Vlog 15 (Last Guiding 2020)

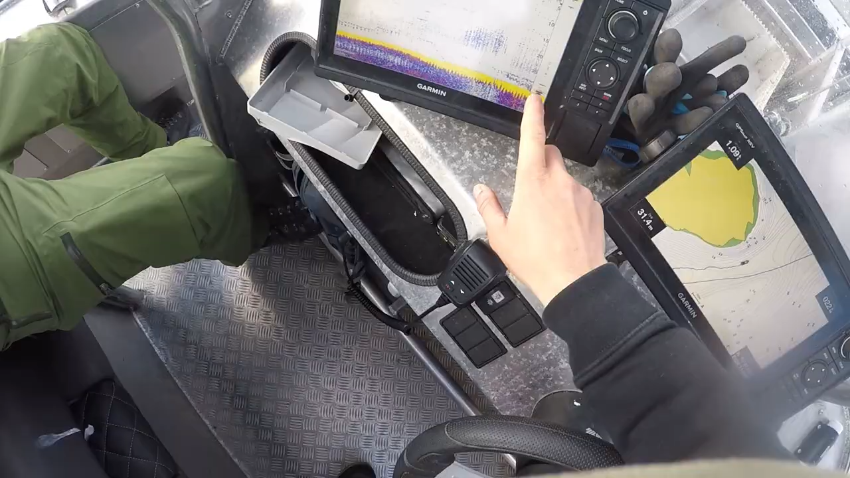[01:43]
That's a halibut for sure. That yellow line there. Yeah. Why don't they bite?